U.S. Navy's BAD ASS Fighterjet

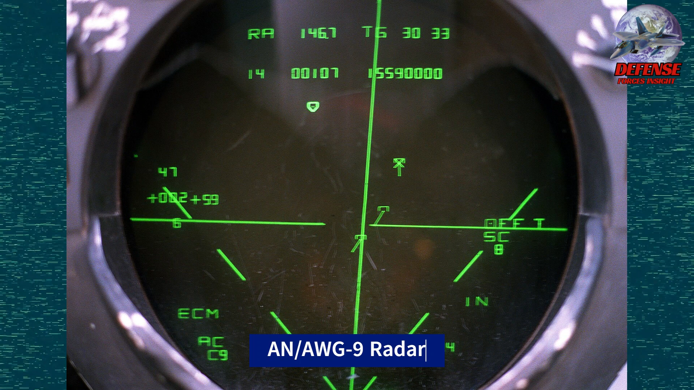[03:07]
to 6 missiles at specific targets It was more than just a radar But because the radar was mechanically scanned,
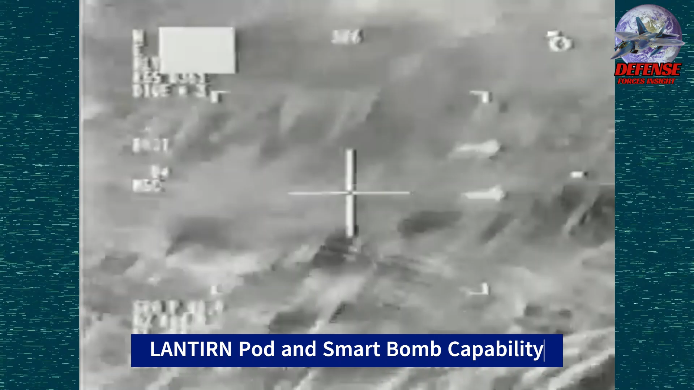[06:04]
Tomcat Tales By essentially converting the
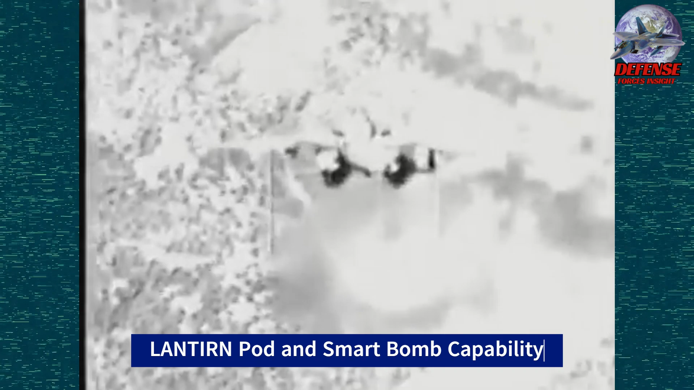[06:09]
F-14 Tomcat into a smart bomber Snodgrass was able to execute precise strikes with bombs that were guided by GPS and lasers Eventually,